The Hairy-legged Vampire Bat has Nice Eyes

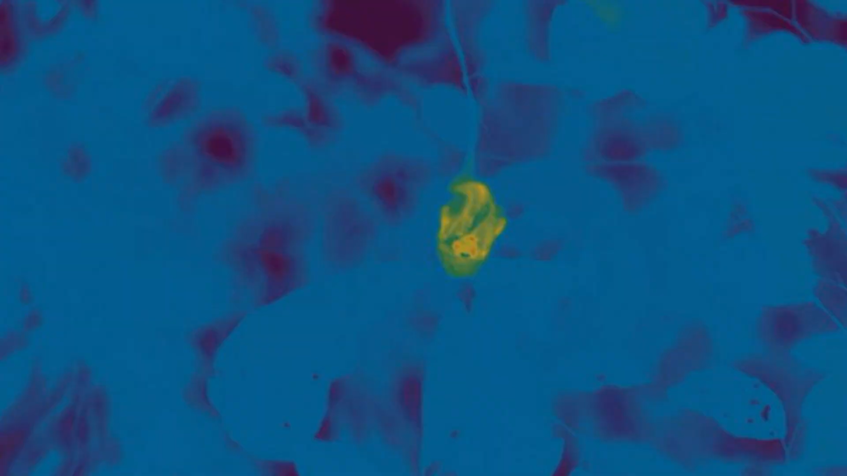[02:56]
This one was found resting nearby with the help of a thermal camera.